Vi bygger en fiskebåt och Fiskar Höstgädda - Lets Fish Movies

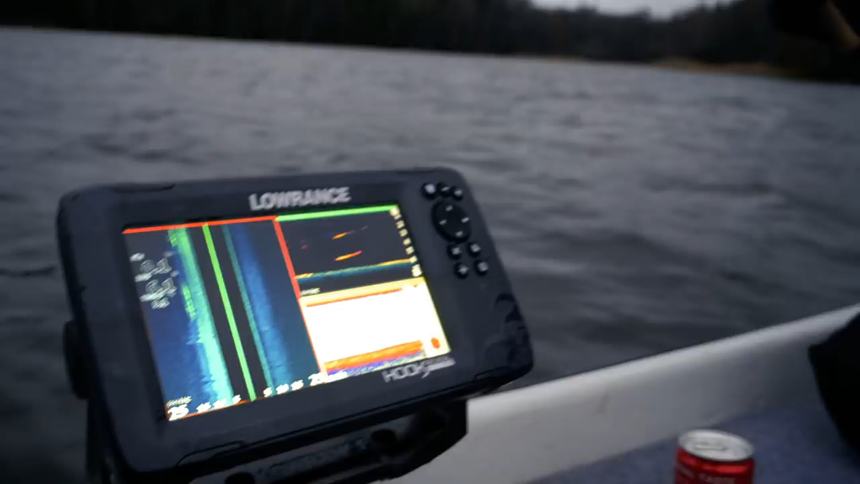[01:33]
Det gula här, det visar att det är en större individ som rör sig rakt under ekolodet just nu.
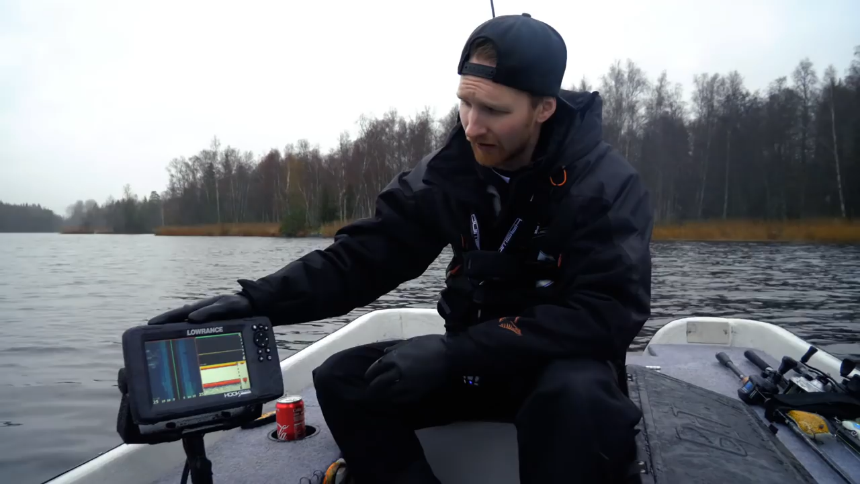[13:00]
Lowruns ekoloadet. Hook. Reveal. 7 TS.
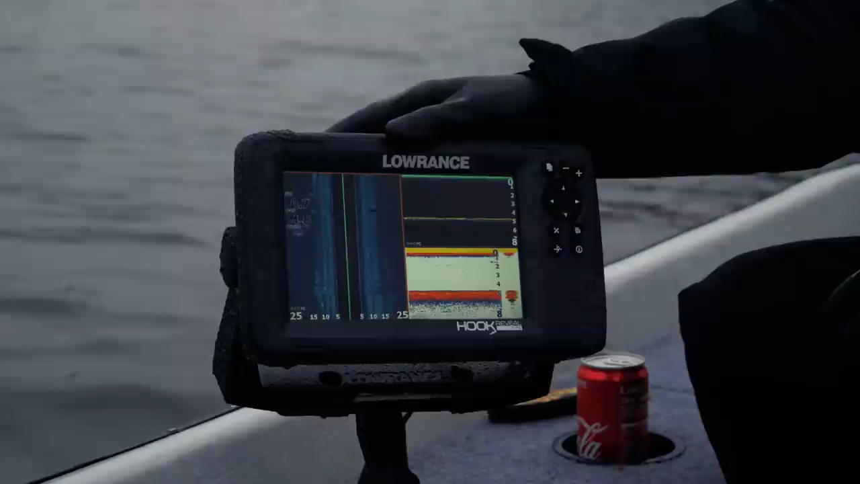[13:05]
Har funkat klockrent. Sidescan. Downscan. Och 2D load.
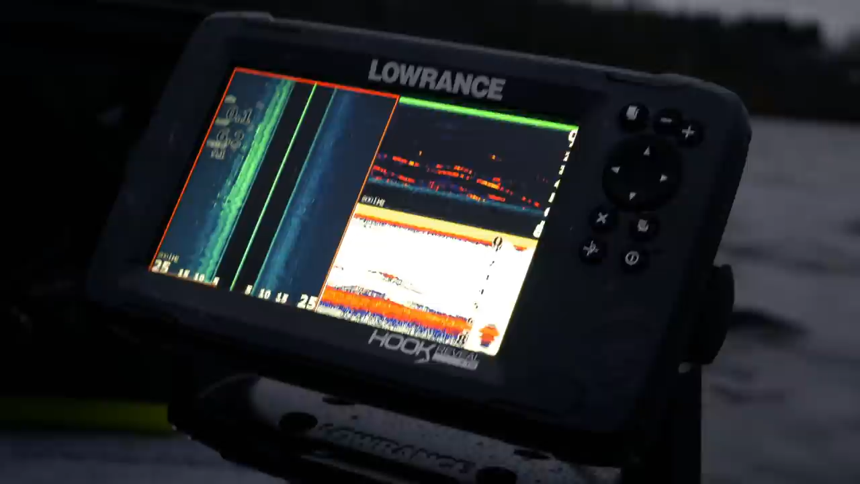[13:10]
Det funkar klockrent till att hitta betesfisk. Och de strukturer som vi oftast letar efter när vi är ute och fiskar jädda eller abborre. Just för idag så har vi hittat väldigt mycket betesfisk och